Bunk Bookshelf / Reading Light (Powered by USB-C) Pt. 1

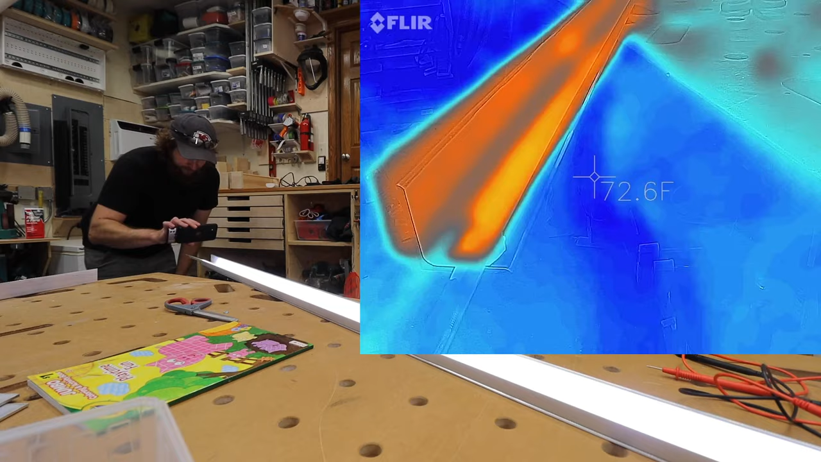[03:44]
On screen: spot 72.6°F
That is awesome. It's working. Oh, that's great. Oh, look.
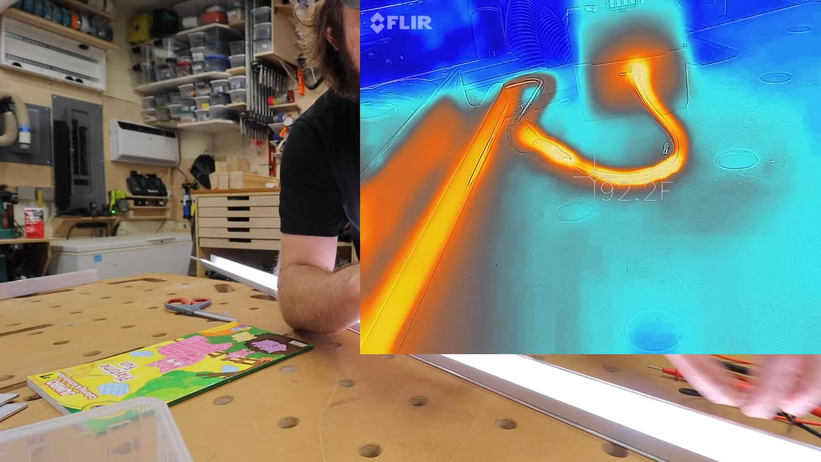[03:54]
That's cooler than this wire here. I can even feel that wire getting a little warm.
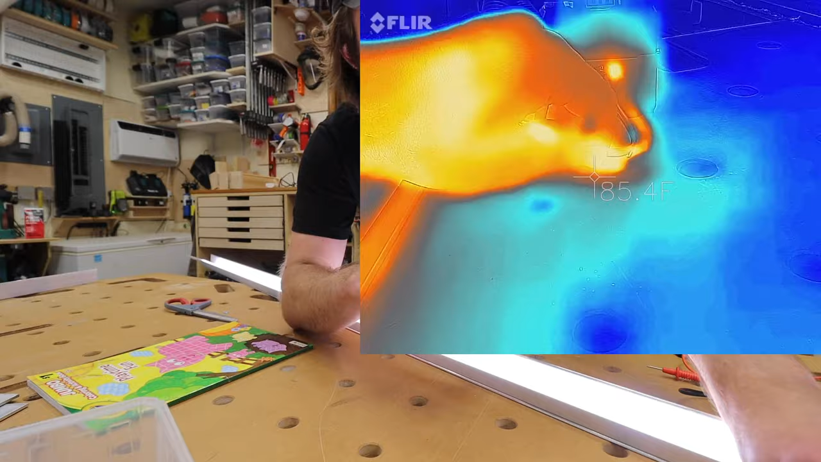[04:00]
On screen: spot 85.4°F
Ah, the thermal stuff is good. Whoops. This thermal transfer is happening and we can see it.